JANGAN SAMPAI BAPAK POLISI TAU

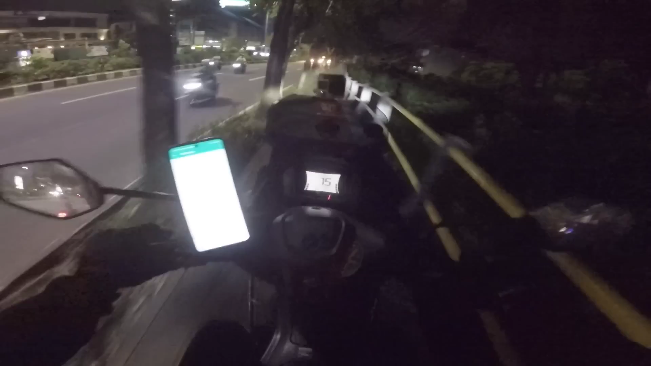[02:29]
Seperti biasa pasti diceramain netizen gua. Sorry Pak Paul, tilangnya ya, sorry ya. Itu loh, ATM-nya sebelah sana loh. ATM-nya sebelah sana loh dia. Kita harus ngumpet cuy, biar gak ketahuan cuy. Papa pasti lewat sini masalahnya loh. Pasti lewat sini dia.
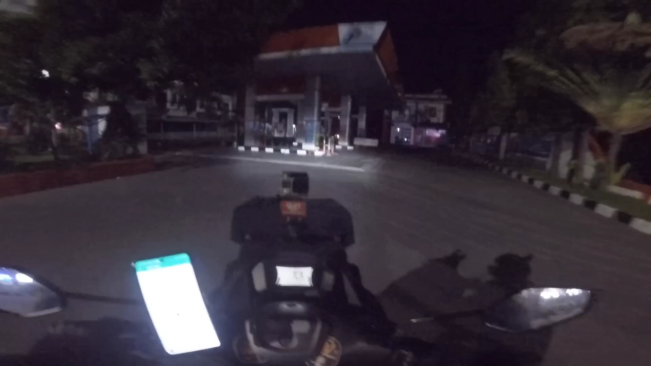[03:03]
Kita ke pom bensin yang udah tutup nih aja dulu. Aku kan mantan mantan Intel, jadi gampang aku mah. Ada aja noh.
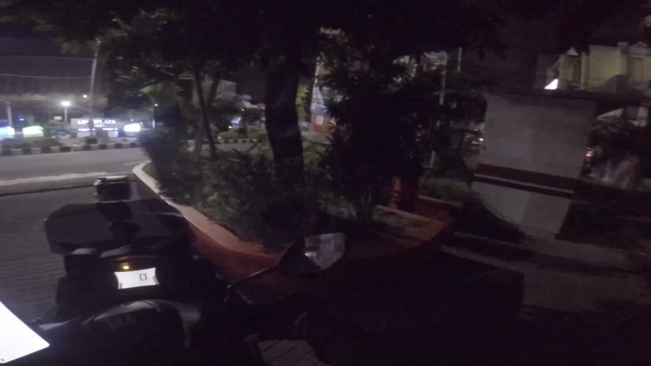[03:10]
Lama sekali dia di ATM kencing kayaknya noh.
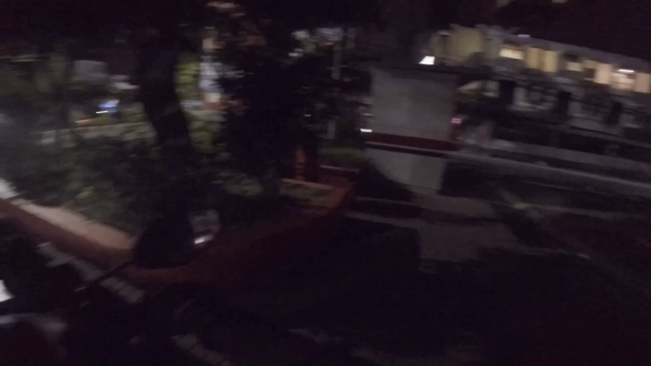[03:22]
Tuh dia, tuh dia, tuh dia, tuh dia. Papa Maxi,
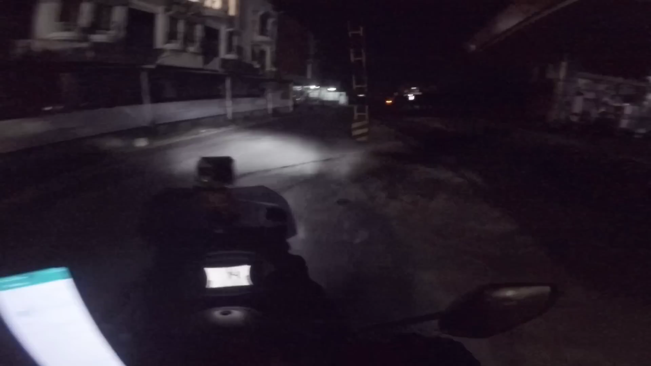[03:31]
bener kan lewat belakang dia kan? Lewat belakang lo dia. Piye kabare? Wah. Ceritanya aku buat nge
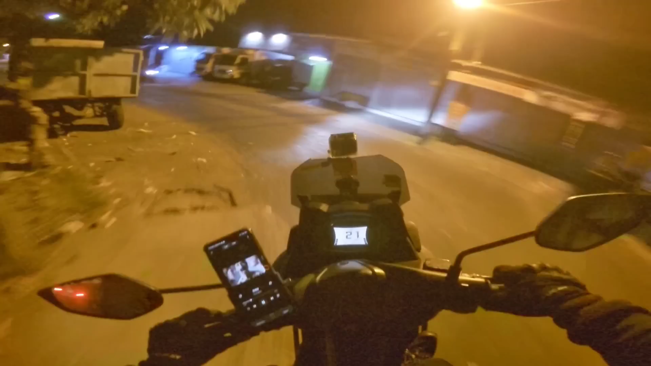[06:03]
Sebelum pulang kita mau narik duit dulu di sini cuy. Mana di ATM-nya? Duar. Tuh, aku kasih lampu terang tuh. Nih, tuh, lampu terang tuh. Biar kelihatan ATM-nya.